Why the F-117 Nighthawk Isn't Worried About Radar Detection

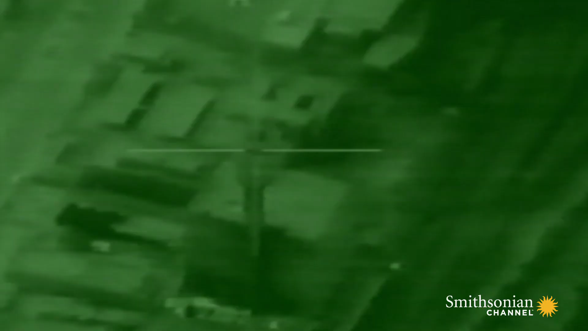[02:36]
Feast lines up the target, checks his bombs, and fires.